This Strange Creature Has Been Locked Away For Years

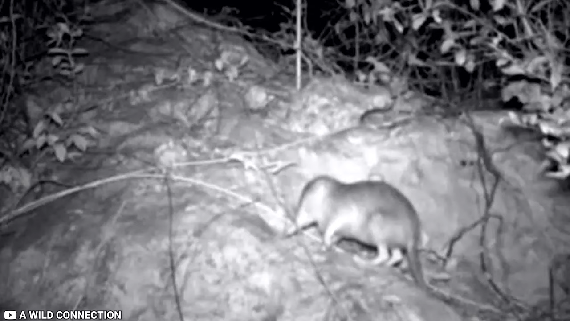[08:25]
a bit like a shrew, found in Cuba's mountain forests. It's unique and tough to find.